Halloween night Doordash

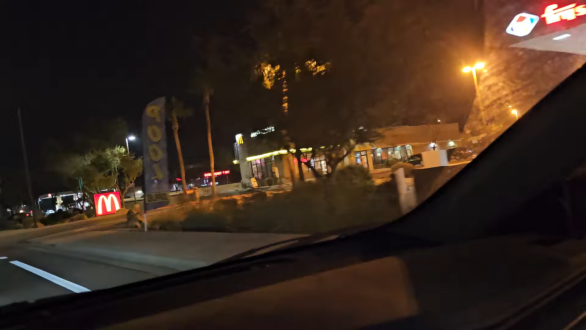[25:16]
Here's the Cooper and Warner Mickey D's. I think I saw people in the drive-thru.
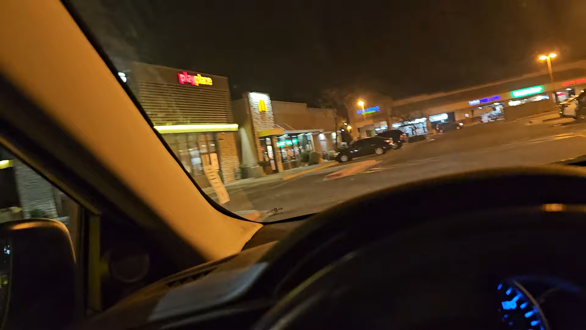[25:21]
So good. I hope it's open. So... This customer's not as...
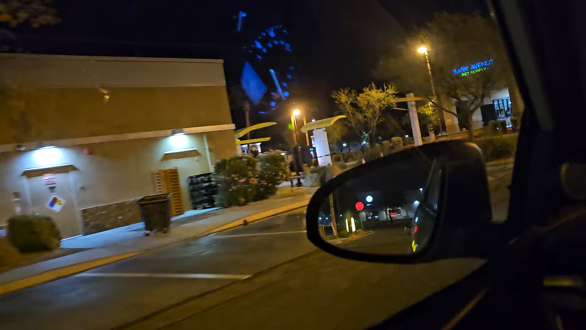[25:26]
As upset.
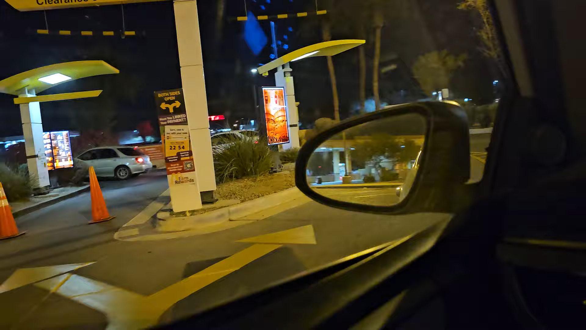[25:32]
It's pretty busy. Not as bad as the one... One by the CVS.